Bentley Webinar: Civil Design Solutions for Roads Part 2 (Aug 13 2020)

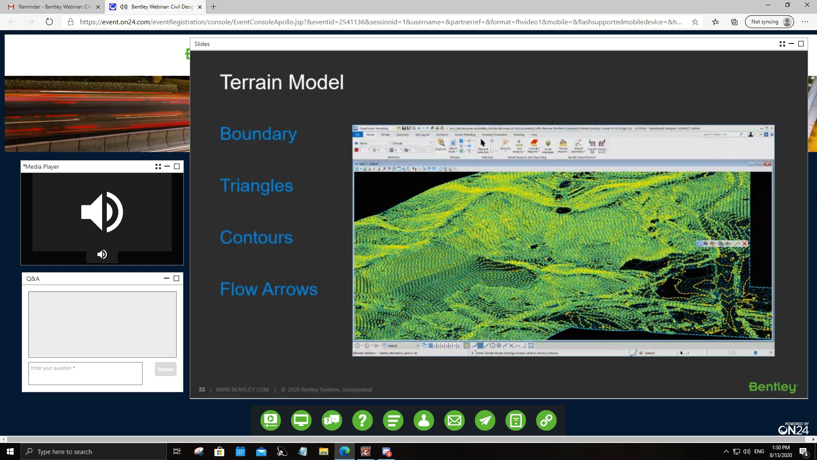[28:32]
limit it into just showing the boundaries, okay? Now, once the terrain is final, the next step,